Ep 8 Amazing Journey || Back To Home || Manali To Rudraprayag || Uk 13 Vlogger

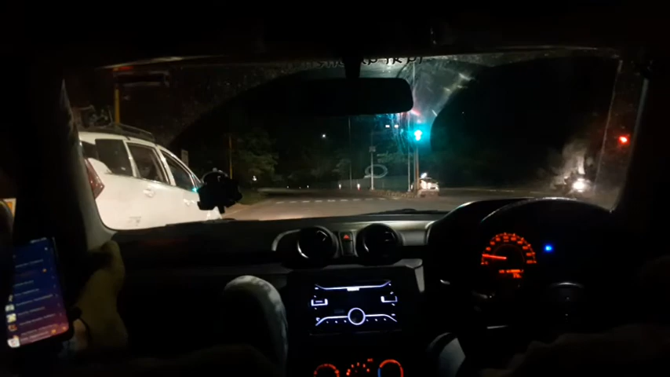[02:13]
और ये रेस स्टार्ट होती हुई, और अभी डाल दिया पहला गियर खट, दूसरा गियर, तीसरा गियर और चौथा गियर, हम कुछ ही देर में होंगे सबसे आगे। बस बस जीत गए हम।